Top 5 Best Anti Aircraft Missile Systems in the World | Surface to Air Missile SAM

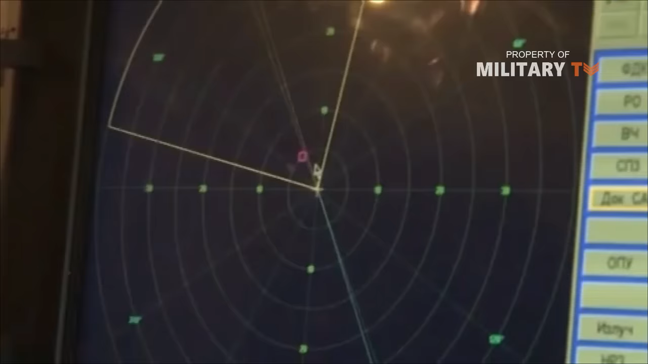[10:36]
A special tower, 9-6-6-8-A-14, can be used for detection against cruise missiles and stealth.